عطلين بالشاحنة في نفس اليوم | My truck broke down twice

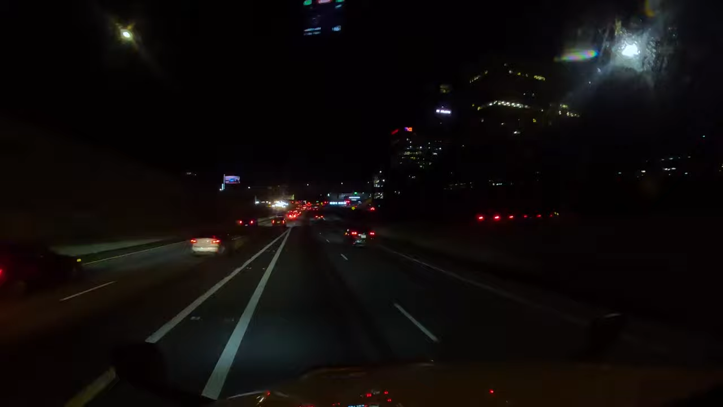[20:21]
طبعا سبحان الله الليل قاعد يجي بسرعة لان احنا حاليا في فصل الشتاء ومثل ما قاعد تلاحظون يعني الليل اجى وانا صراحة كامرتي شوية خلصت شحن فرحت رجعت الدنيا صارت ليل فمعكم المود الليلي من اكثر الاماكن اللي احبها هو هذا النفق جدا جدا احبه وخصوصا من ادخل بالنفق هذا لا اراديا اقوم ادوس الهورن